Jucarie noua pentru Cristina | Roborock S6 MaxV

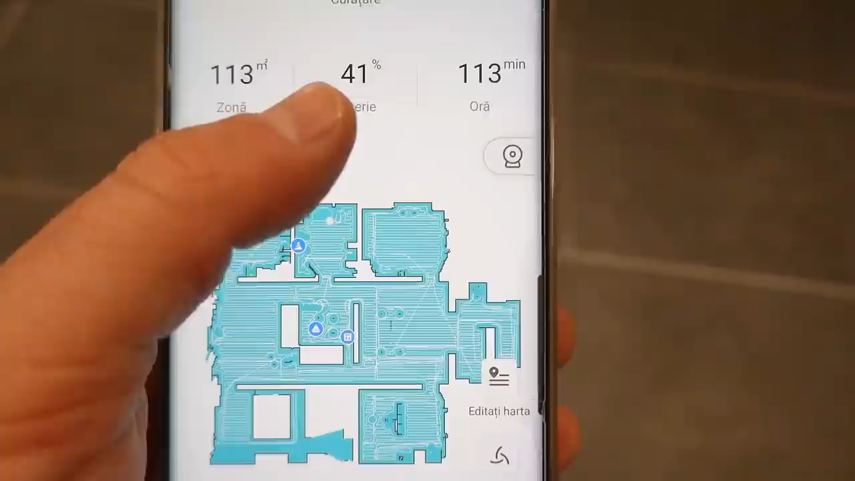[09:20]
A rămas 42% bateria și a făcut 113 metri până când, pătrați.
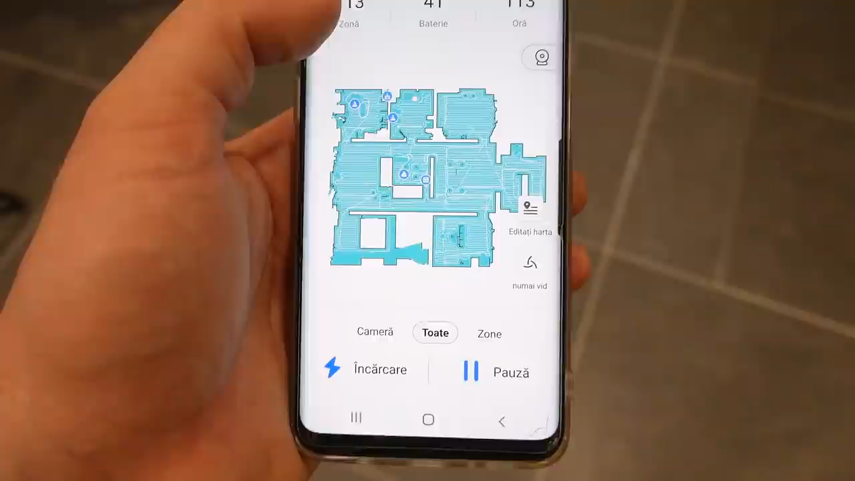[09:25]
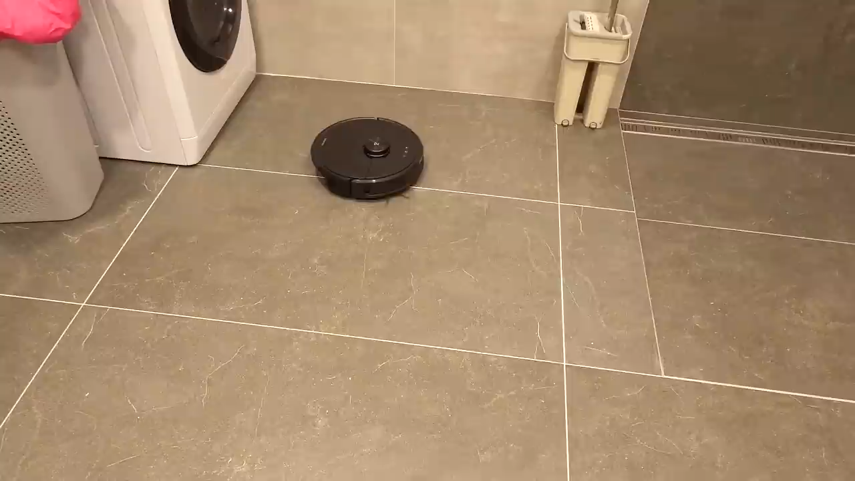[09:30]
Și acum și termină baia asta.
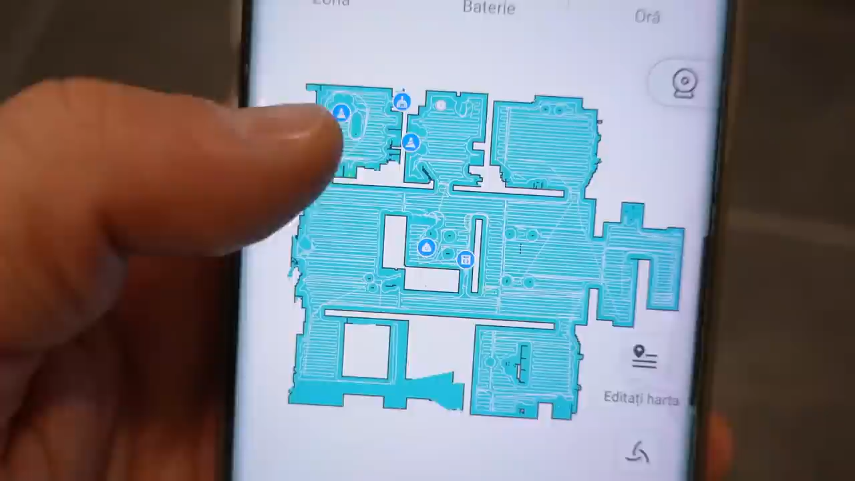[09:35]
Adică eu văd că aici el a făcut întâi biroul meu, pe urmă camera noastră, dar camera noastră cu băița,
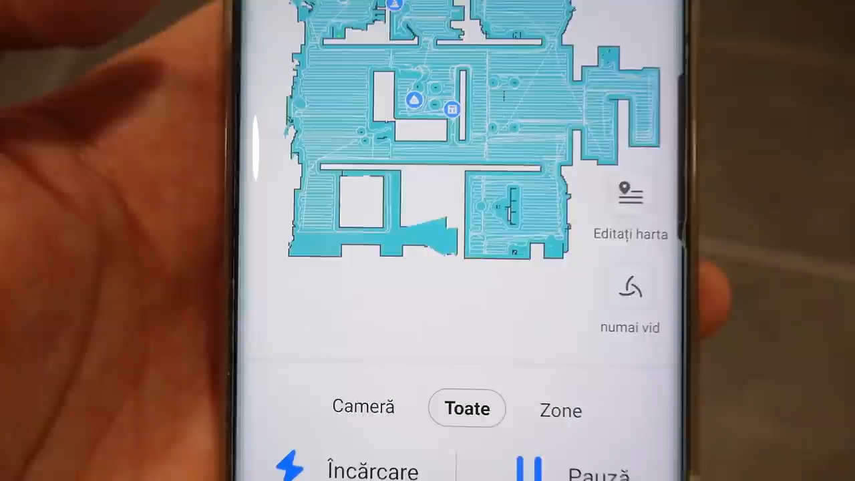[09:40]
vedeți, nu a terminat-o, nu știu de ce. Și restul casei toată a făcut-o.
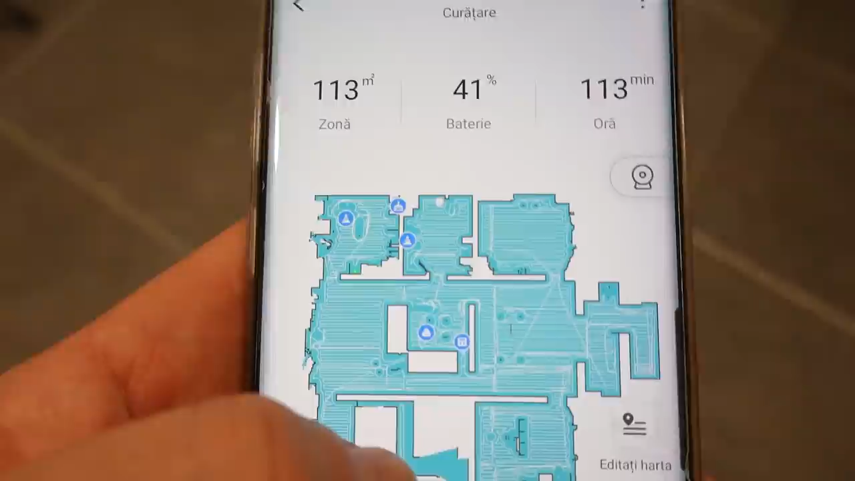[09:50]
Dar după asta ar trebui să se ducă în camera asta, eu așa cred, că nu a terminat-o. Și după asta deja se ducă la alimentare.
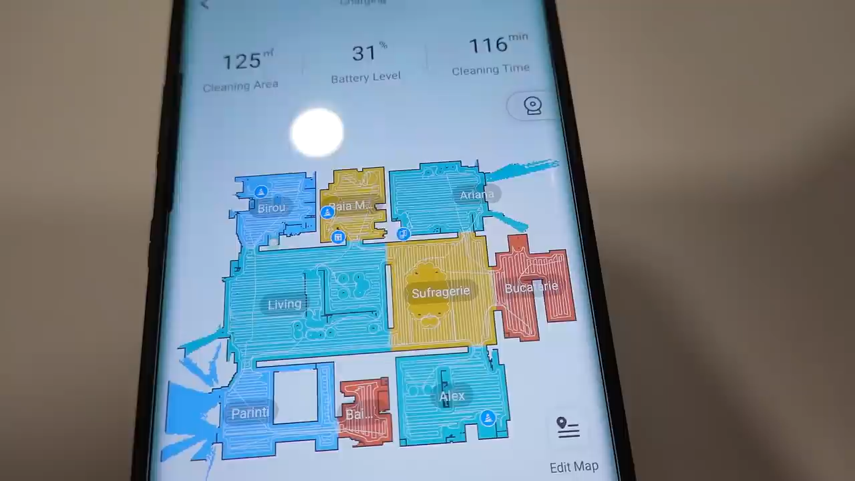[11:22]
aici, uitați-vă afară cum a văzut el. Asta a fost ziua, el a curățit și aici tot.
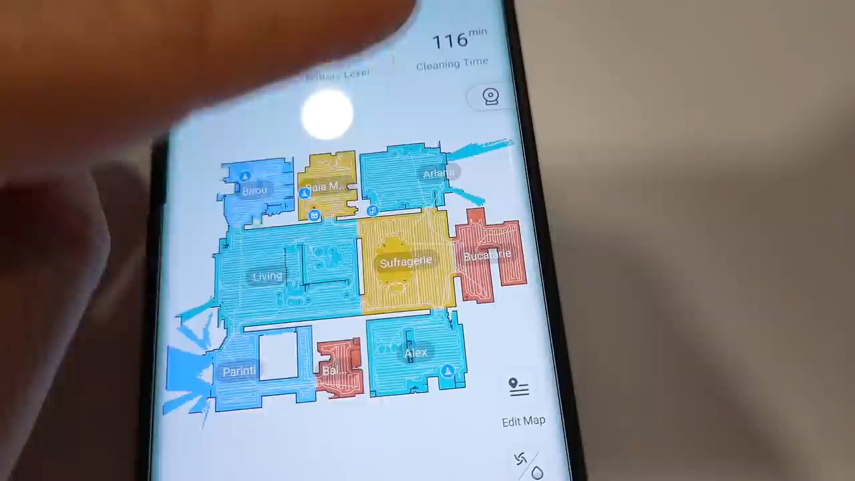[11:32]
Și noi am tras draperiile la o parte că se fac și pe lângă fereastră. Și el se vede că o scanat că este spațiu încolo, da, adică nu-i perete așa.
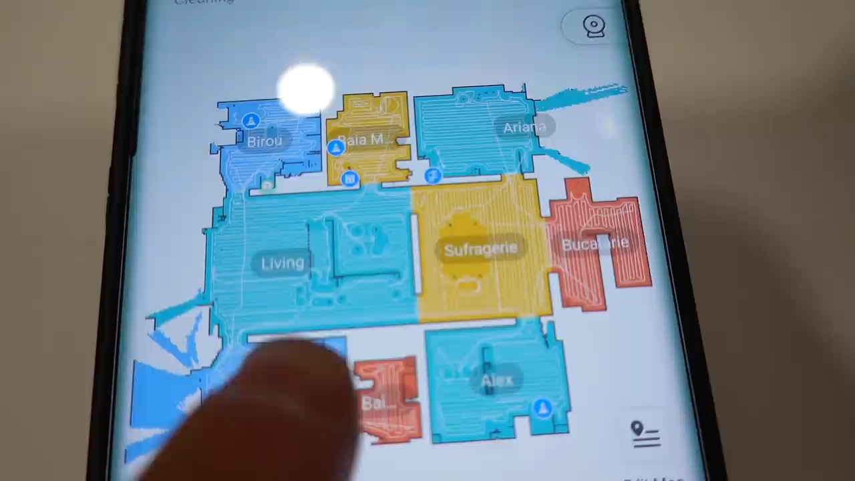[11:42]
Dar arată super, aici e ca el sub canapea o curățit bine.
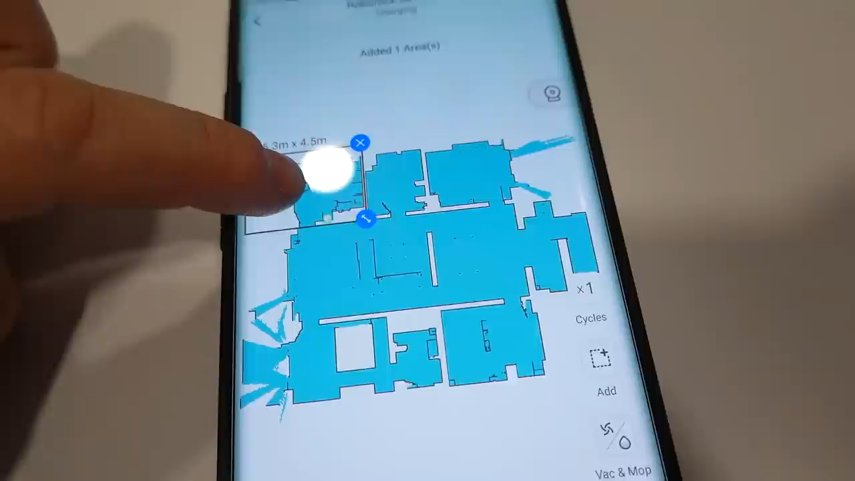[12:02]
De exemplu, pot să aleg doar biroul meu să-l facă, uite așa, spate de ajustat, adică room,
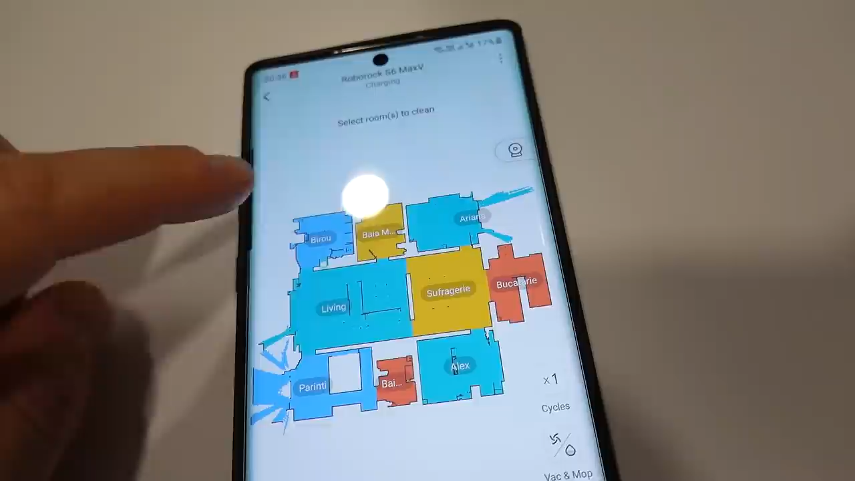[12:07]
aici spate de ales care camera să o facă, adică de exemplu asta, asta,
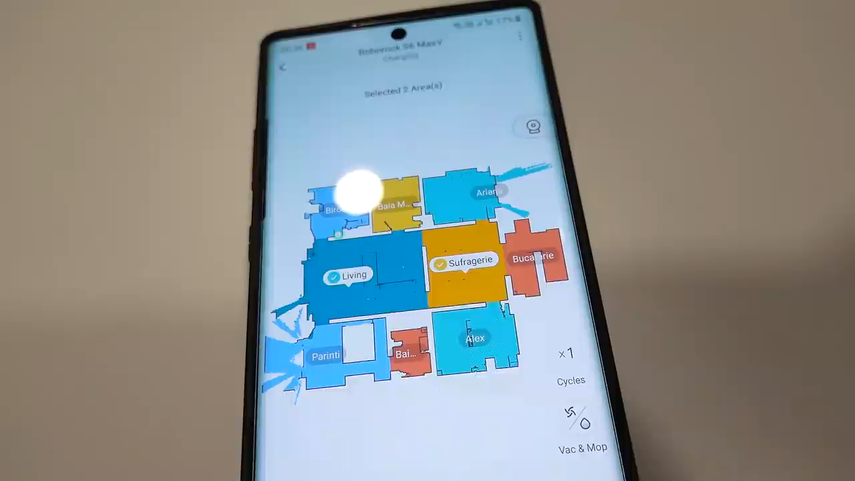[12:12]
pentru că cu zona spate de ales jumătate de camere, de exemplu, de aici, cu room, camera, adică spate de ales care camera să le facă curățenie.